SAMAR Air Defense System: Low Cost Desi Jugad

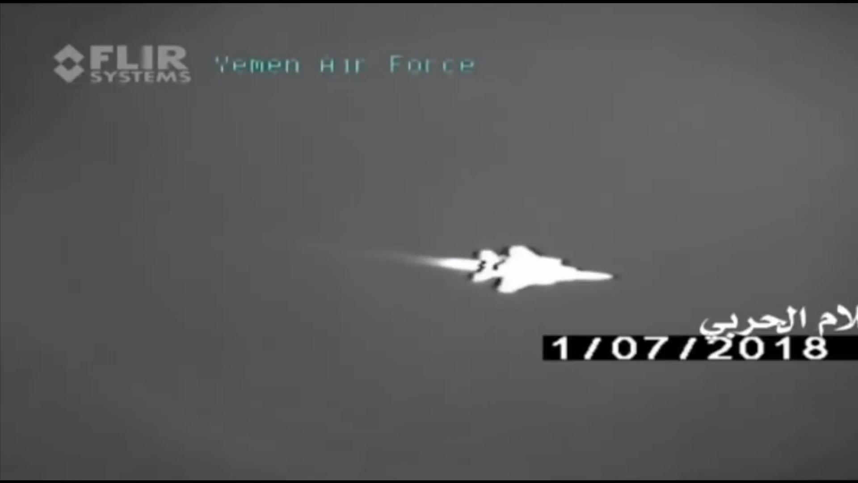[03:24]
ट 2018 में उनके द्वारा ये क्लेम किया गया था कि उन्होंने रॉयल सौधी एयर फोर्स के फ-15 फायटर ऐर कराप्ट को इंडिर जिस मिसाईल से उन्होंने इसको इंडिर डिन को पर मार-गिराया था और उस
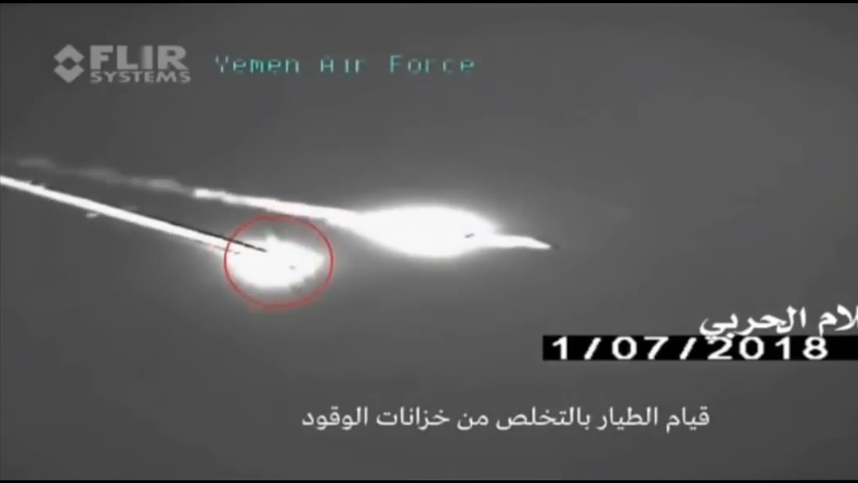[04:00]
वो R27ET missile ही ती जहाँ पर उसने एक वीडियो भी इसके support में upload किया था हालाकि इस वीडियो में देखा जा सकता है कि missile aircraft को hit तो करती है लेकिन aircraft crash होते दिखाई नहीं पड़ता और ये माना जाता है कि वो जो aircraft था वो इस चीज़ को survive कर गया था